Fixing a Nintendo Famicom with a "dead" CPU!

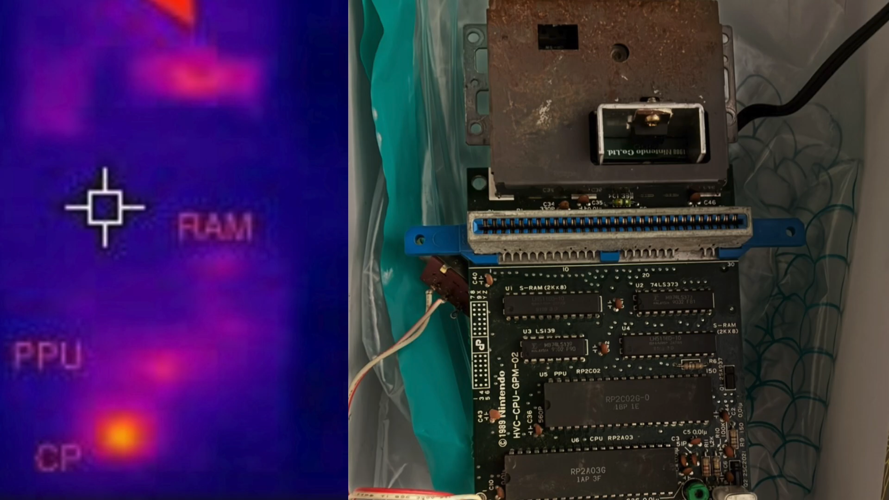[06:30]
However when we run the same test against our faulty console the results are dramatically different. Only one heat signature appears clearly identified as the CPU.
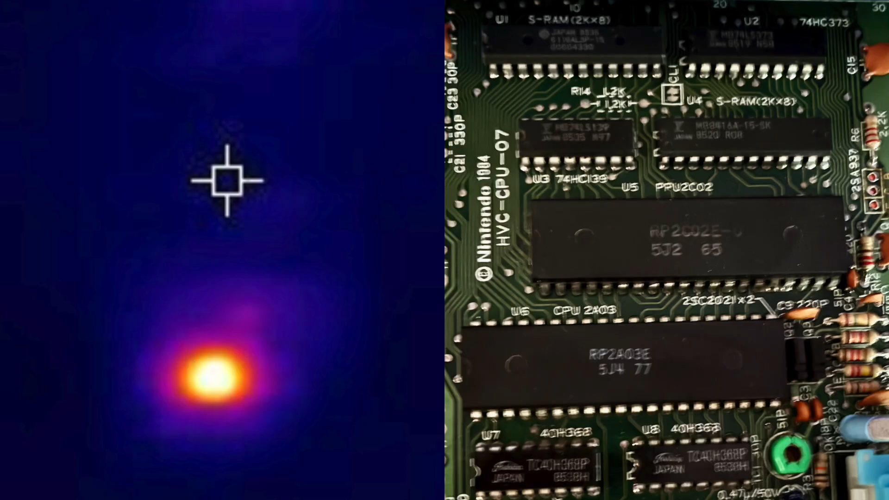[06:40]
More worrying is when we look at the actual temperature being generated. Our potentially faulty CPU is quickly reaching almost double that of the Miracle console.